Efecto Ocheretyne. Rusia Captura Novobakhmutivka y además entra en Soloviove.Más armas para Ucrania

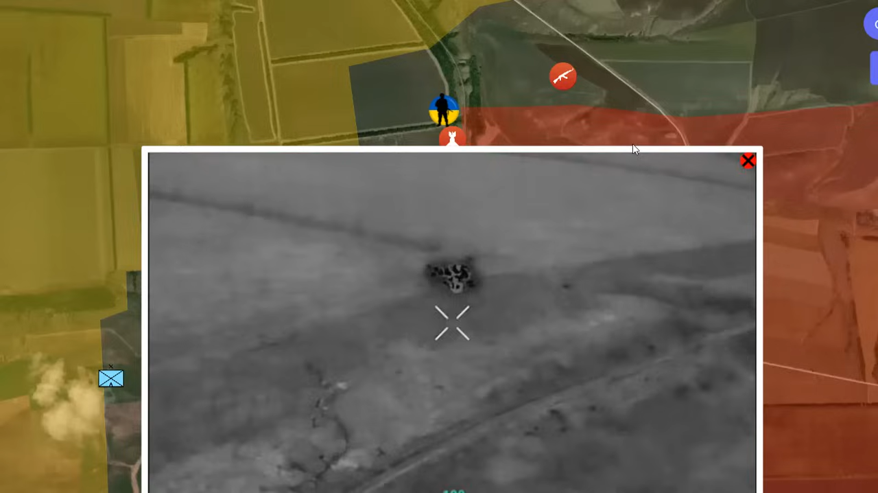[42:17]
Y esta es la situación de lo que pasa a las tropas ucranianas bajo el intenso, bombardeo del intenso fuego por parte de Rusia, ¿no? Atacando estas posiciones de los ucranianos.
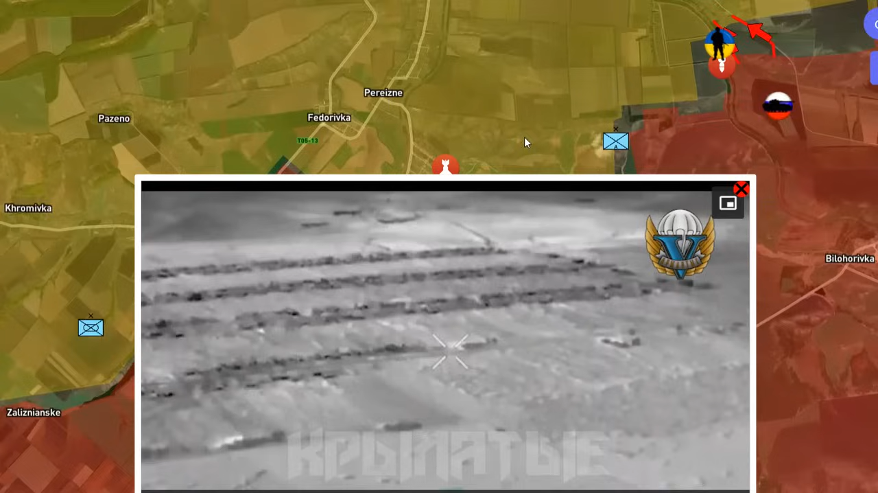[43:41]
más allá del uso de los sistemas de lanzamiento múltiple de artillería que Rusia utiliza para totalmente destruir las tropas ucranianas que se encuentran ahora mismo dentro de la localidad de Rostolivka,
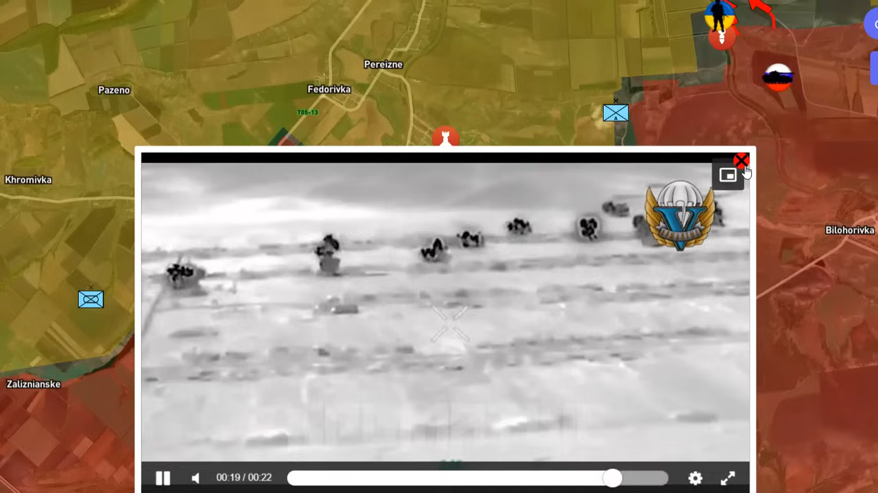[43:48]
pero sin avances, ¿no? Posteriores a los avances que vimos hace un par de días.
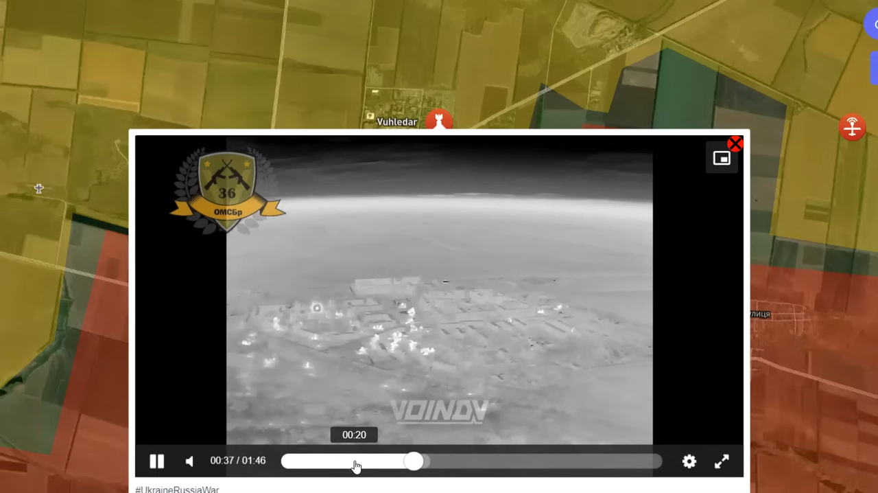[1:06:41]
y bueno, situación difícil para las tropas ucranianas, aquí también están atacando posiciones con los propios drones FPV,
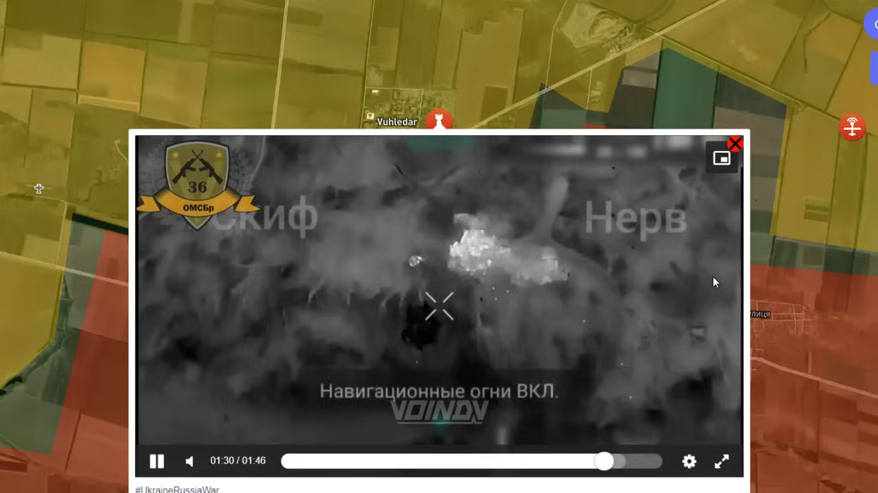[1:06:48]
no hay cómo esconderse, no hay cómo salirse, esta es la situación, esto es lo que pasa, y bueno, todo se complica bastante para las tropas ucranianas en Buledar,